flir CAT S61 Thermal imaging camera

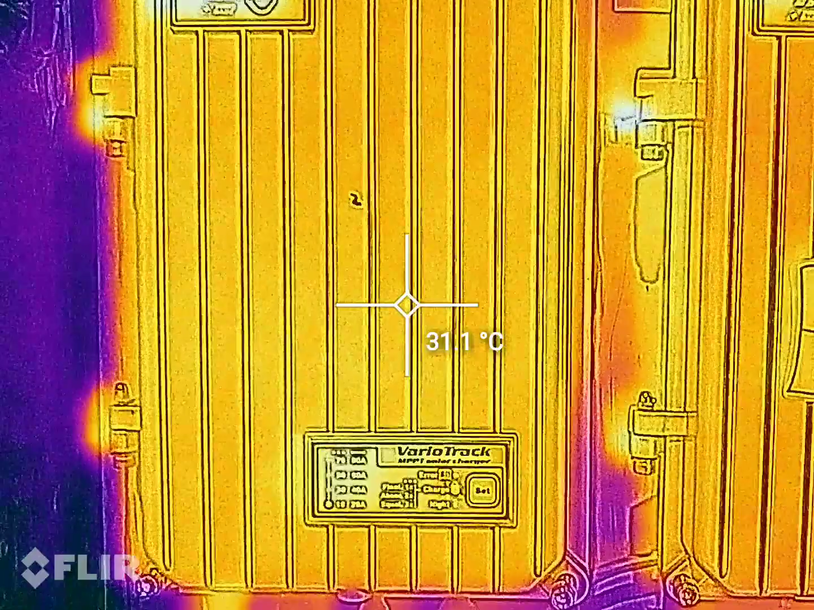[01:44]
On screen: spot 31.1°C
na so kaya nagchacharge na sya
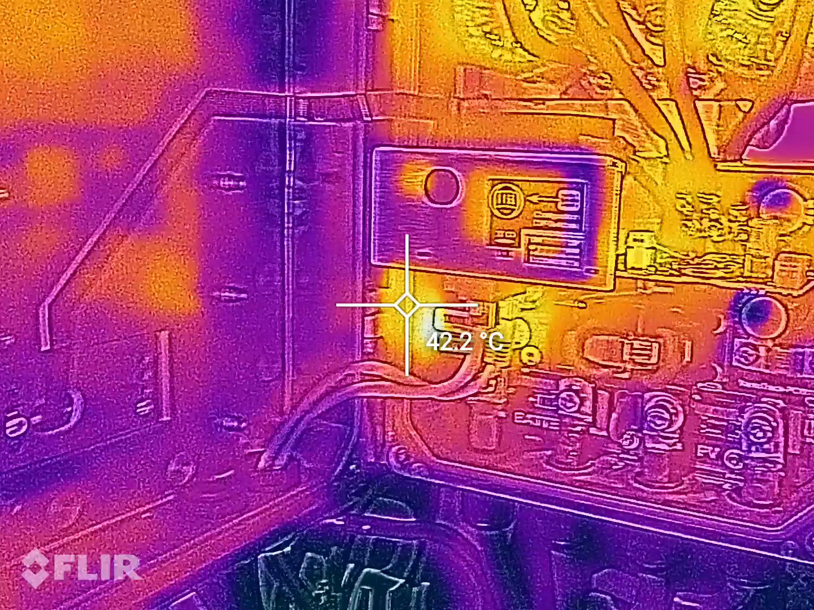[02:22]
On screen: spot 42.2°C
so yun yung mga piyesa gawa ko ng another video kung ano ang parts
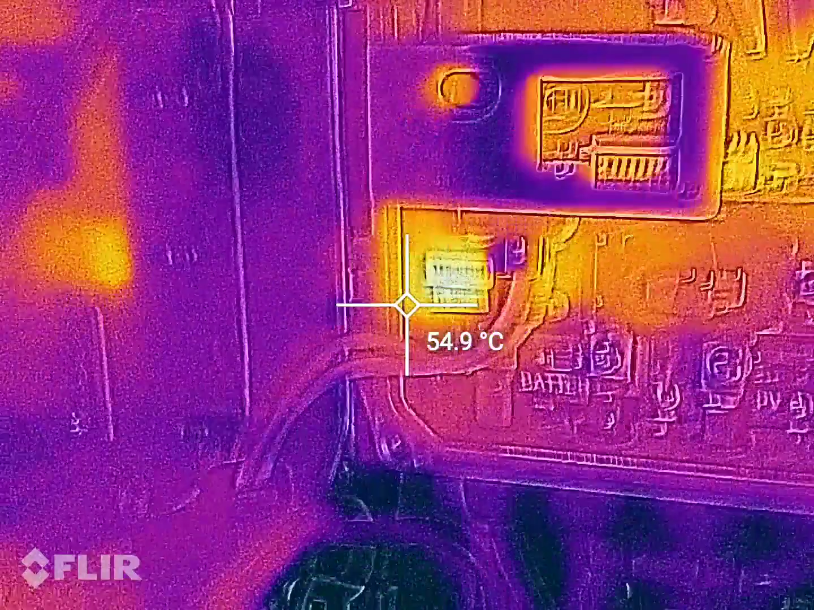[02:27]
On screen: spot 54.9°C
sobrang umiinit talaga yung relay nya I think yung bawat isa dalawa yung relay so they are rated to
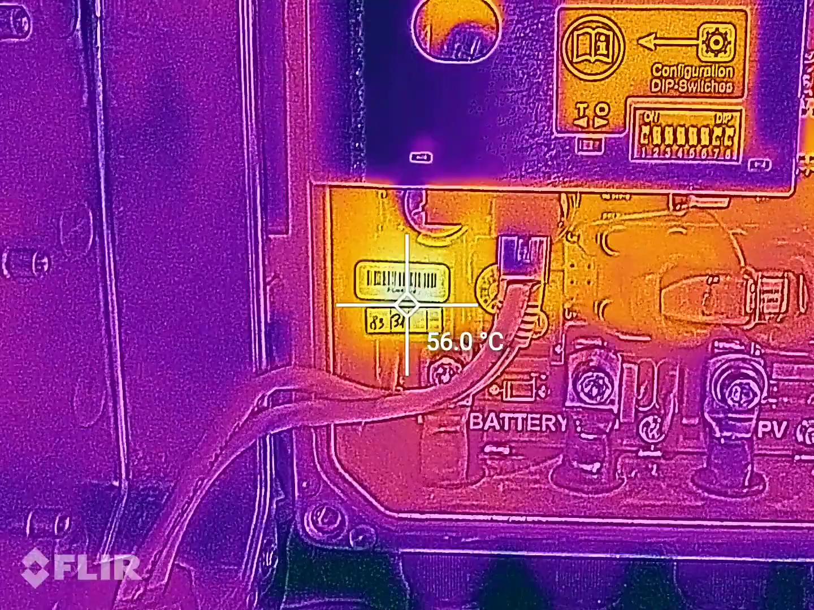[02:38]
On screen: spot 56.0°C
overcharge sya dalawa yung relay gumagana
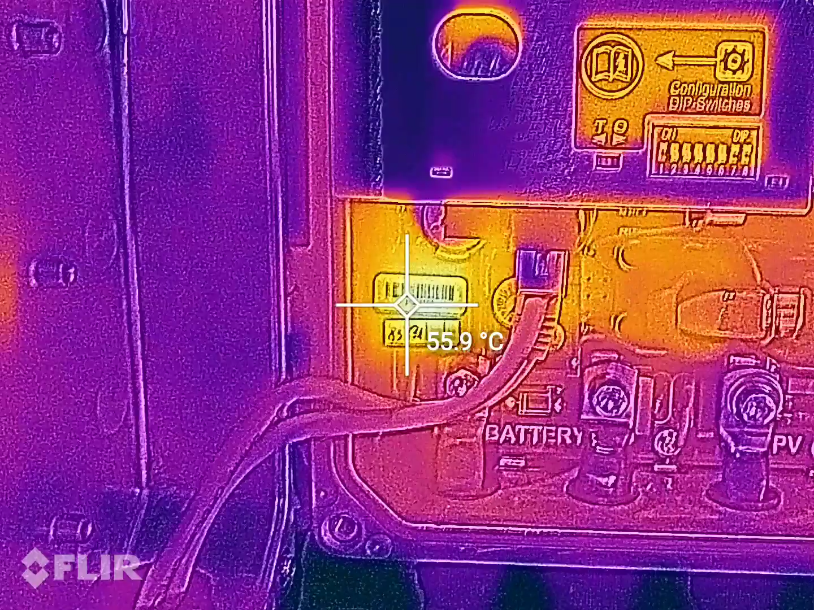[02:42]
On screen: spot 55.9°C
so kasi ito yung charger controller
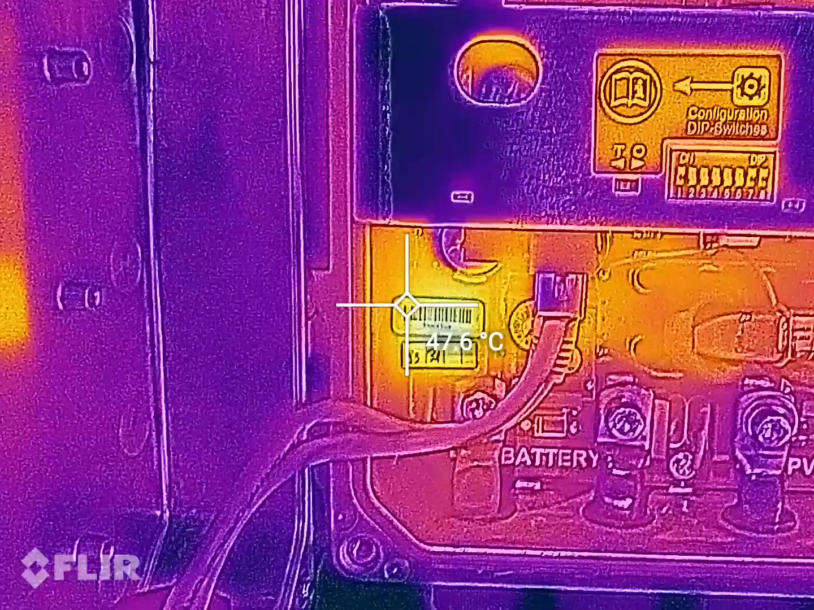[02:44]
na to 80 amps so
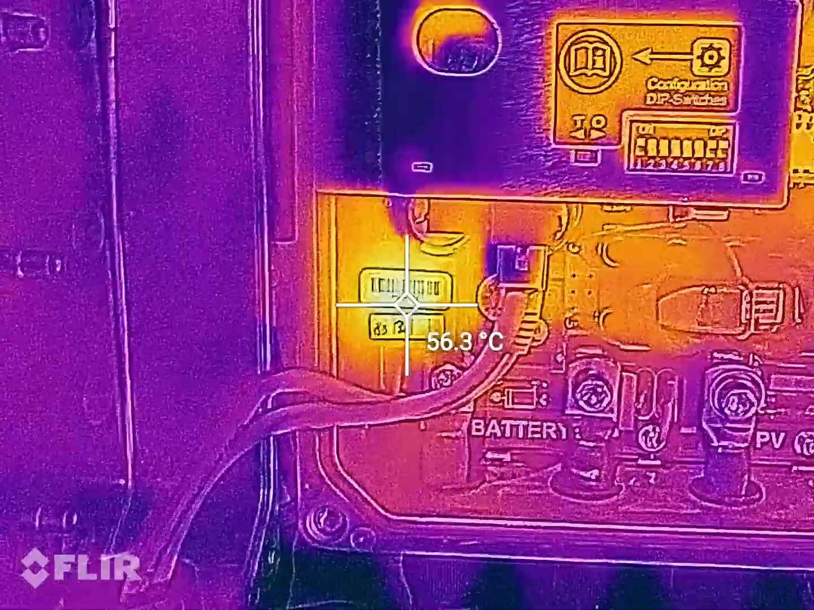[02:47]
On screen: spot 56.3°C
nakikita nyo nasa 50 degrees 56 degrees
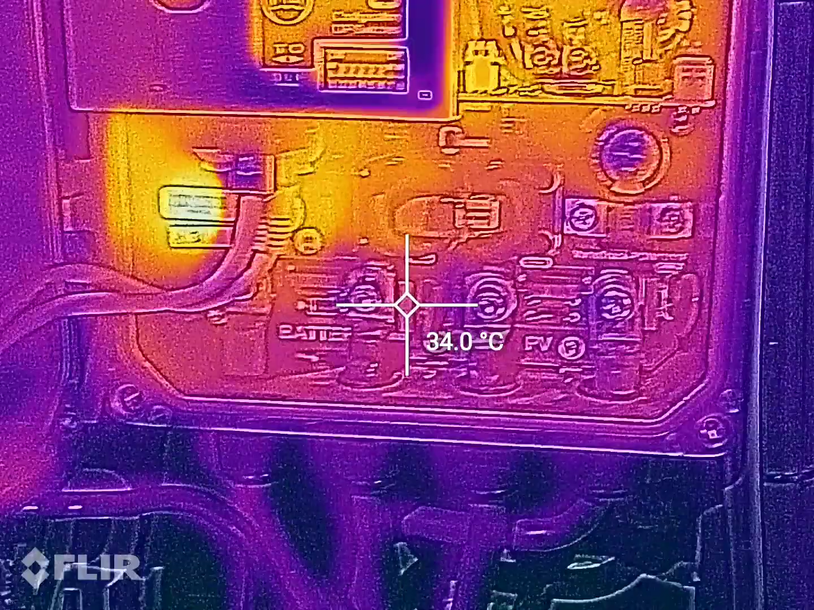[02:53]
On screen: spot 34.0°C
so mga connection ko kaya nakagandahan
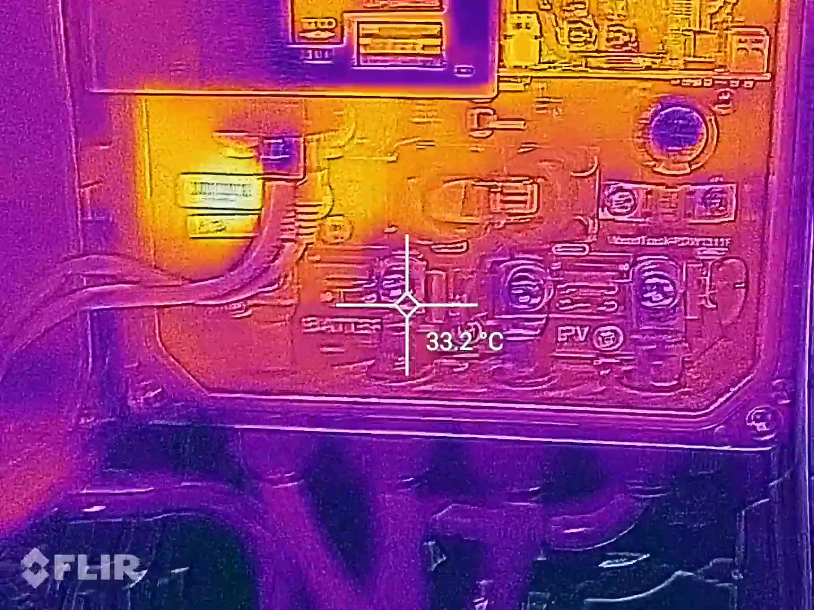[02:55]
On screen: spot 33.2°C
ng cellphone na to nache-check ko yung mga connection ko kung may loose ba kasi